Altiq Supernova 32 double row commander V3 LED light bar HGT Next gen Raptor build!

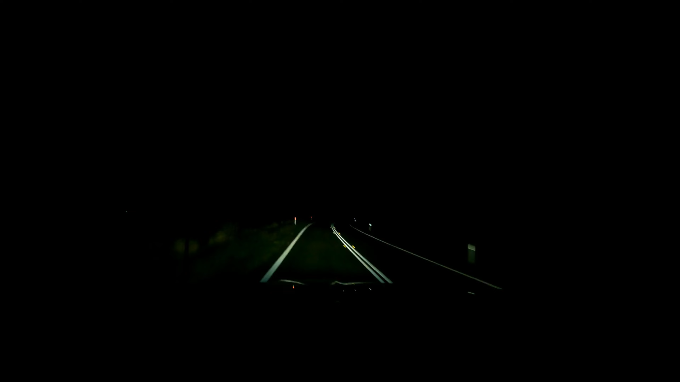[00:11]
It's a fire beam and that's with a light bar. So it's okay, not great but okay.
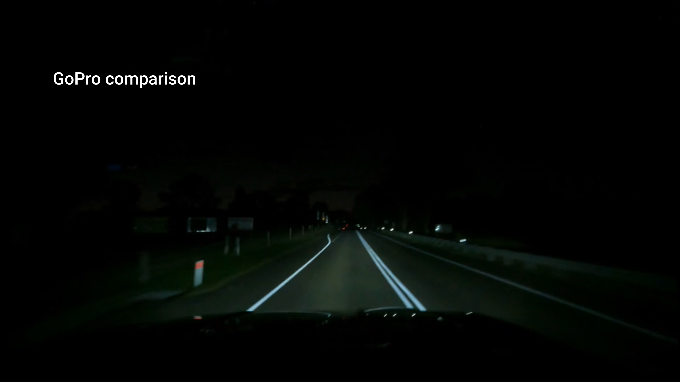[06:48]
But you can see how far that shines down the road. It is an insane amount of difference. Low beam.
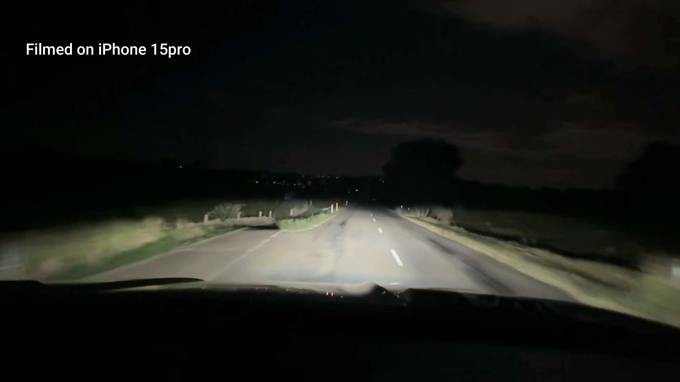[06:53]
High beam. The way it throws out the sides. It's so good. Light mirror off. Light mirror on. Had a bit of difference.
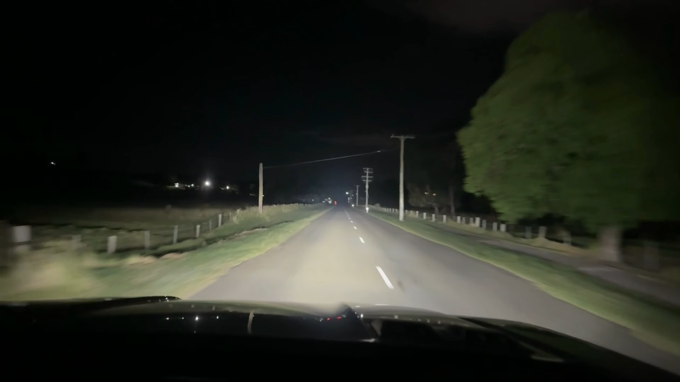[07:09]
It's pretty good. The amount of light off to the sides.
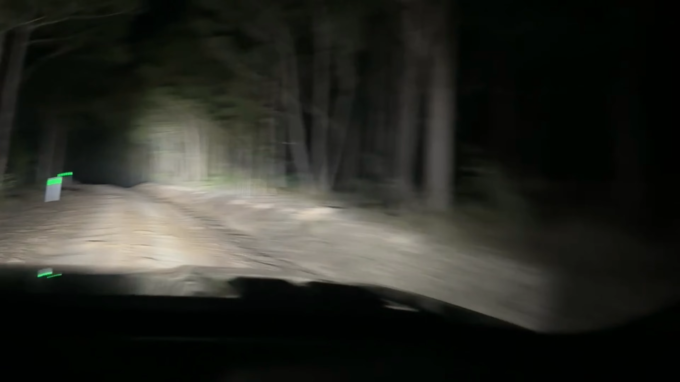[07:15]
It's just amazing.
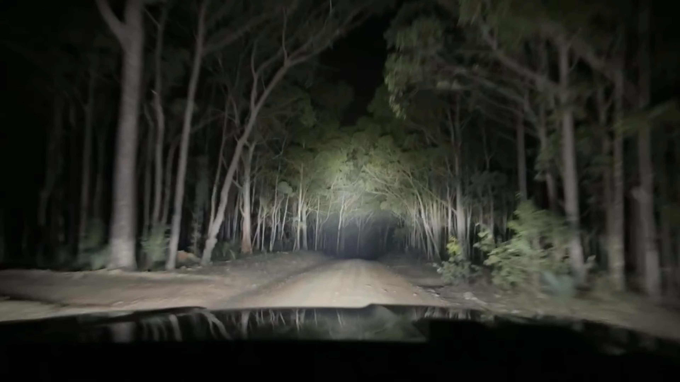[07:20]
Them scene reflectors really do a good job of throwing light outwards.